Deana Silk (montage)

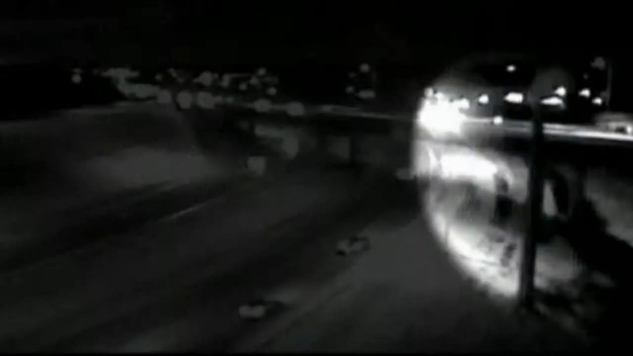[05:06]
The Windy City frozen in place and in Minnesota. But a dramatic video of a car careening off an icy bridge right there. You see the headlights.